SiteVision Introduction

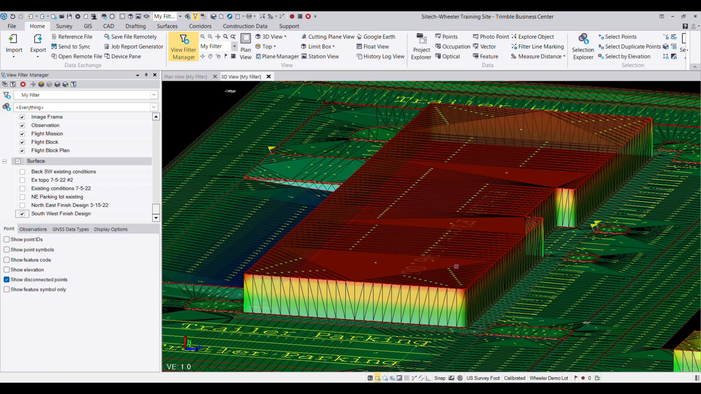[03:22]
Same thing for these other buildings over here, just where they're going to be.
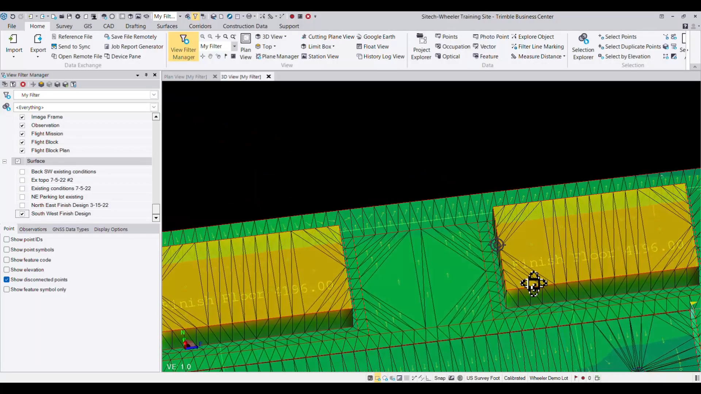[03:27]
I've actually got an elevated surface just for the visual.
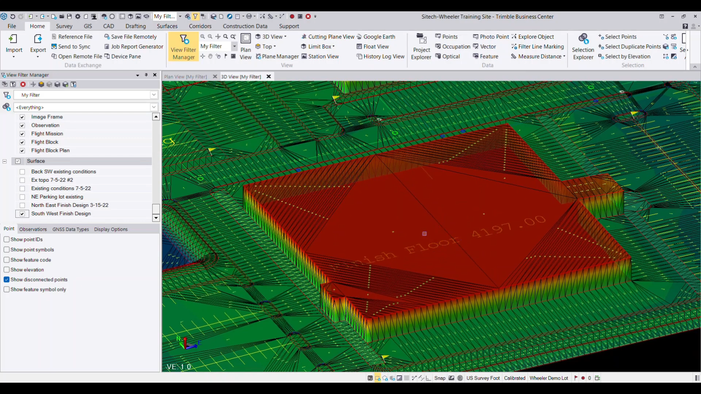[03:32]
So when I've got it to this point in the export tab, you've got quite a few different options here.